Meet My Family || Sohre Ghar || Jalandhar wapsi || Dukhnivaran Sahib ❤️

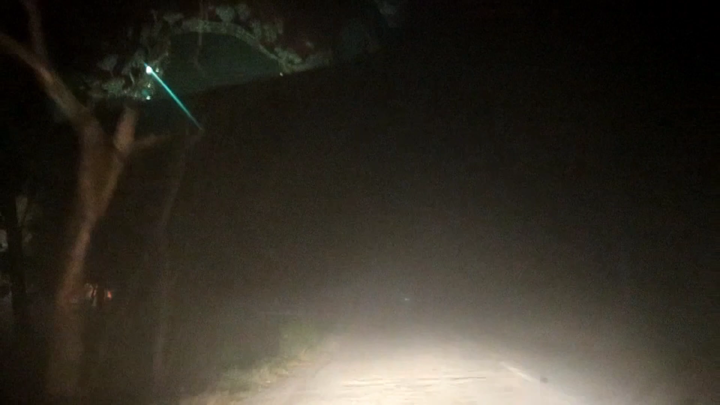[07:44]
ਚੀਕਾ ਰੋਡ ਤੇ ਬੈ ਗਏ ਹੋਏ ਆ। ਚੀਕਾ ਚੀਕਾ ਰੋਡ ਤੇ ਤੇ